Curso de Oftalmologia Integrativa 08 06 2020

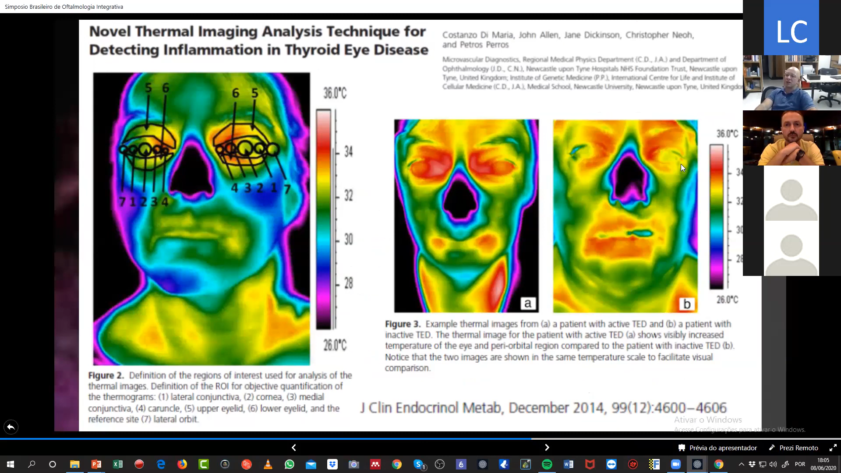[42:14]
On screen: scale top 36.0°C, scale bottom 26.0°C
e não ativas pela imagem ocular esse é ver o paciente como um todo enxergar o que a gente não enxerga aos nossos olhos nus
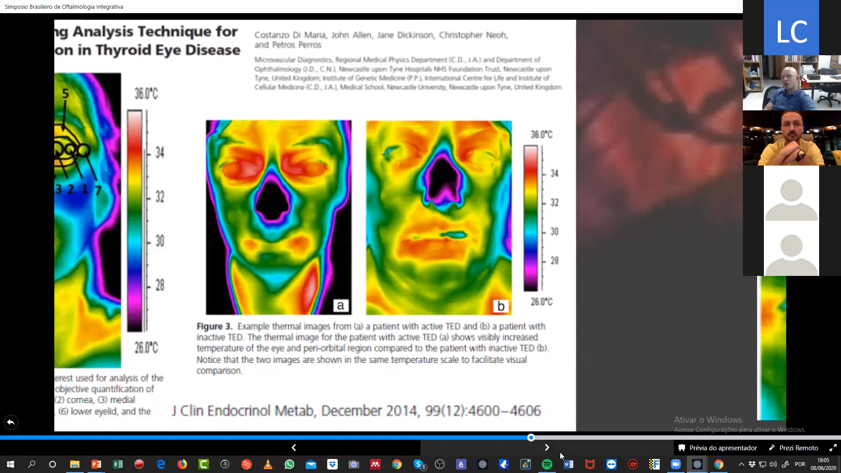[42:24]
o que você estava falando do diabético lá no comecinho tem um trabalho com os indianos tentando estimar a hemoglobina glicada pela temperatura do canto medial do olho a gente sabe que os diabéticos tem uma atividade metabólica mais baixa eles tem uma atividade central
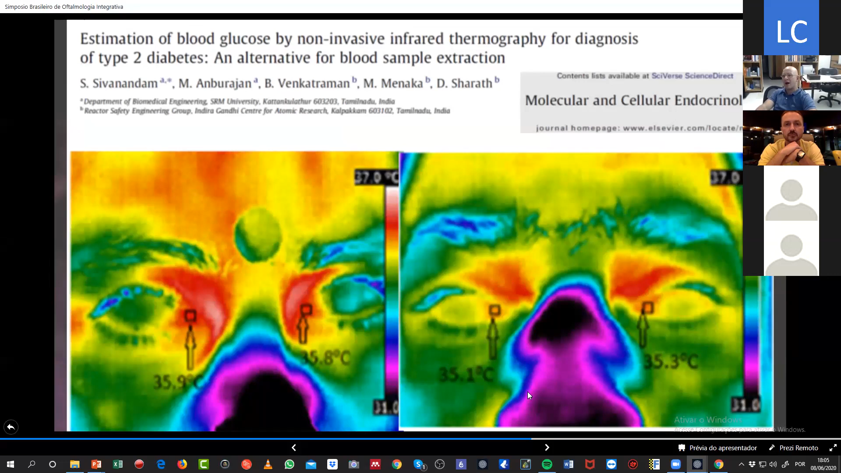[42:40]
menor está cheio de viés esse trabalho mas é interessante para mostrar isso
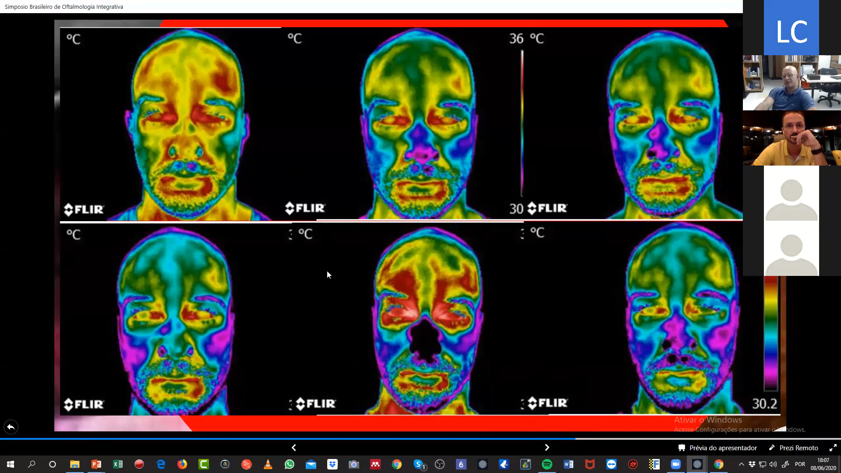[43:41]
On screen: scale top 36°C
nariz vocês vejam que eu estou bem menos harmônico do que nesse primeiro dia então isso é um pós-plantão imediato demora até três dias para você recuperar o equilíbrio térmico da face depois de uma noite mal dormida aqui um olho seco isso aqui já são casos lá da
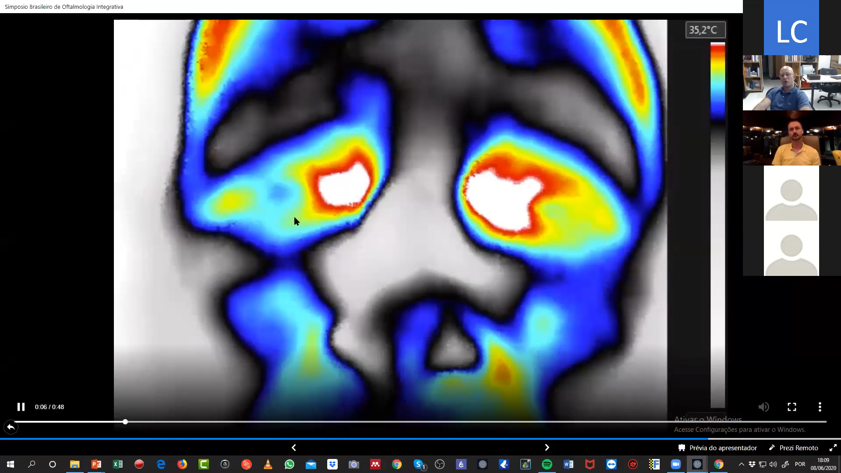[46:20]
imediatamente ó e você vê que a perfusão desse olho é pior também ó
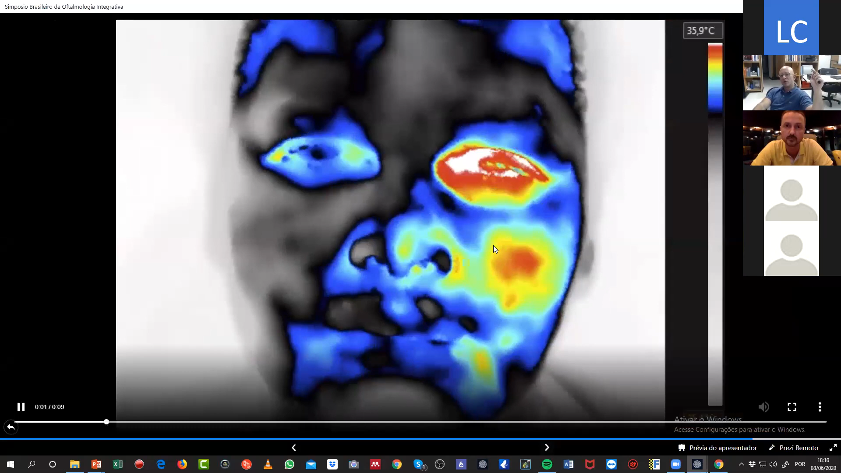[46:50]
vocês vejam que é uma inflamação que pega praticamente uma MFACE né ela é totalmente alterada a FACE então você tem como acompanhar isso ao longo de semanas falência de transplante e é isso é
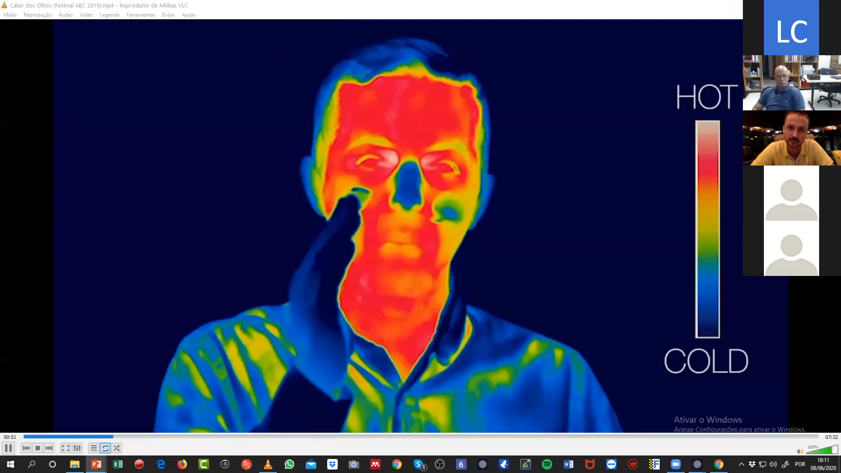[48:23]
Originalmente projetado para detectar alterações na temperatura da pele, existe um interesse emergente em sua capacidade de
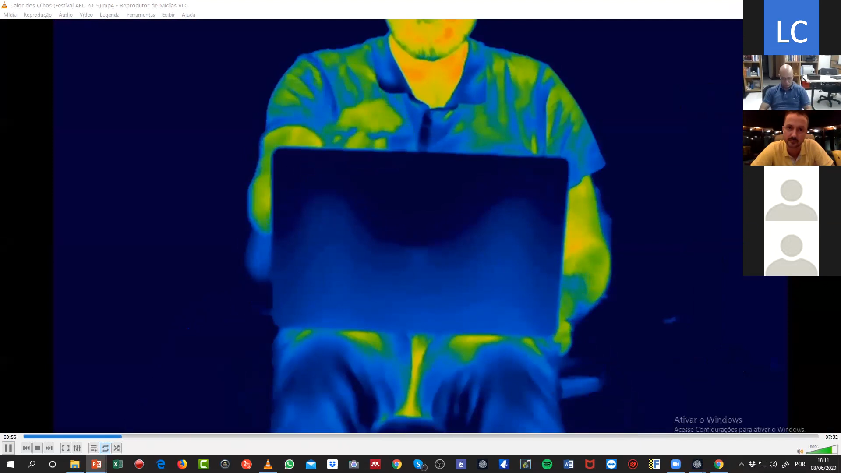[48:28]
detectar alterações na temperatura da superfície ocular.
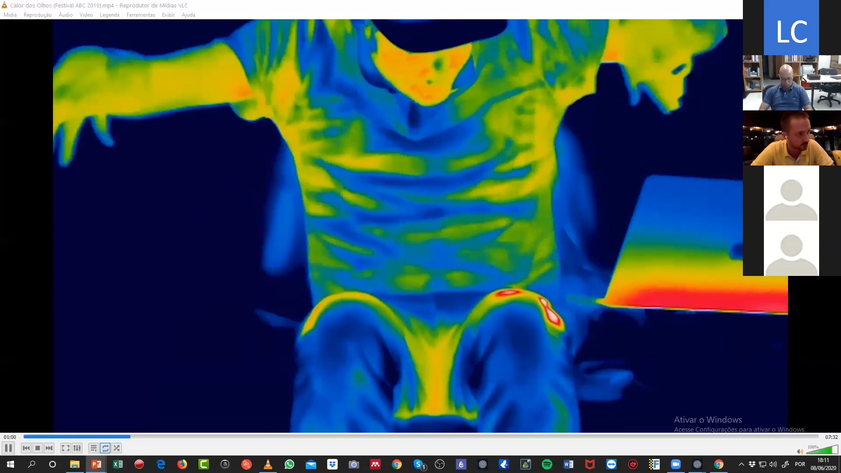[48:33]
A termografia ocular infravermelha mede a quantidade de radiação infravermelha emitida da superfície ocular ou da pele periorbital ou da pele.
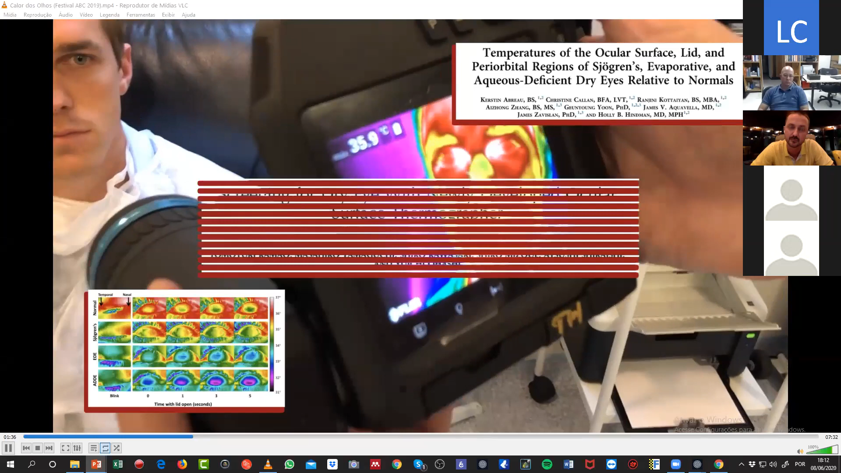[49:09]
On screen: spot 35.9°C
Como a temperatura da superfície da córnea não muda diurnamente em indivíduos saudáveis,
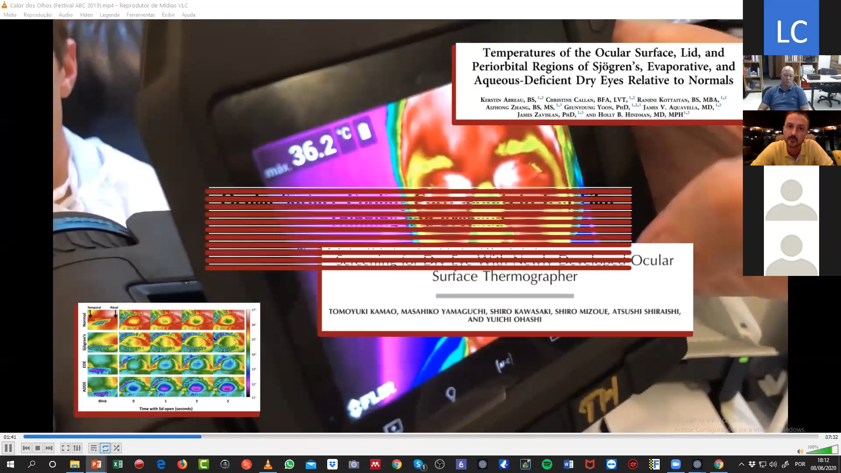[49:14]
On screen: max 36.2°C
a temperatura da superfície ocular pode refletir a natureza e a estabilidade do clima lacrimal.
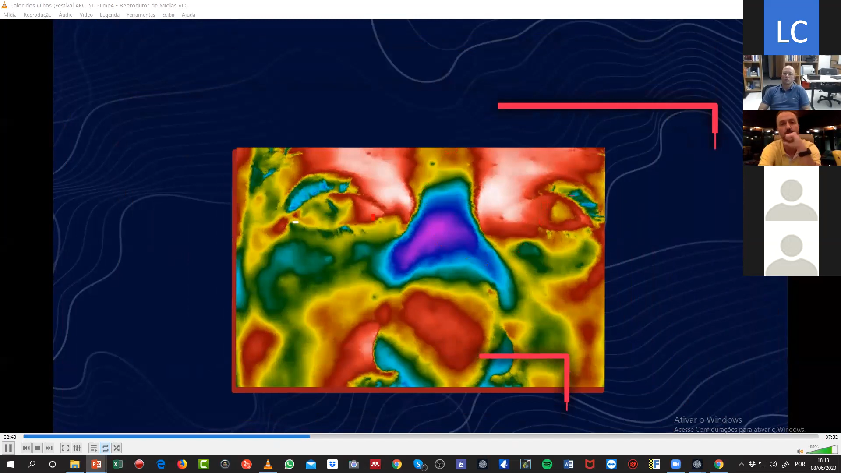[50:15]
Olho direito para hipose e ingestão de anti-VGF.